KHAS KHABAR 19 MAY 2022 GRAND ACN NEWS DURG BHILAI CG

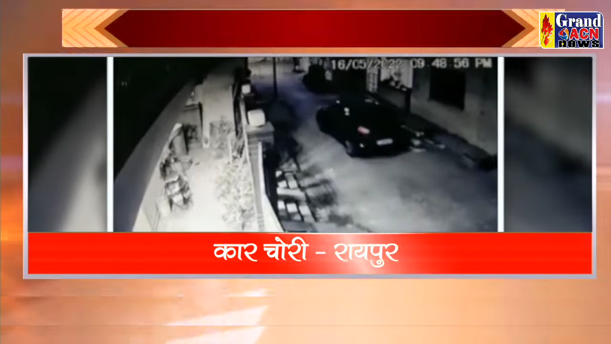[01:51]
राजानी राइपूर में चोरों का अतंग लग अतार जारी है चोरों के हौसल इतने बुलंद है कि घर के भीतर से कार चोरी कर ले गए वारदा CCTV कैमरे में कैध हो चुकी है घटना की
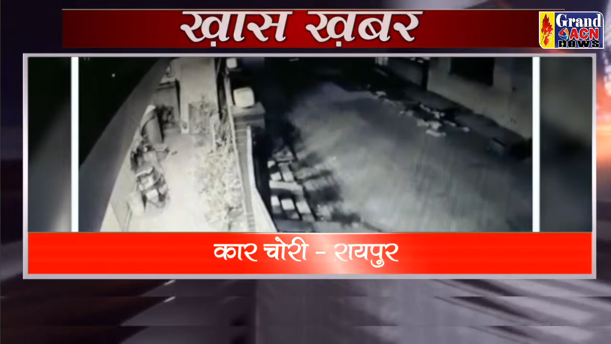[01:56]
रिपोर्ट पर पुलिस अपराद दर्च कर सीटी टीवी फुटेज के आधार पर जाच कर रही है मामला कोतवाली थाना छेतर का है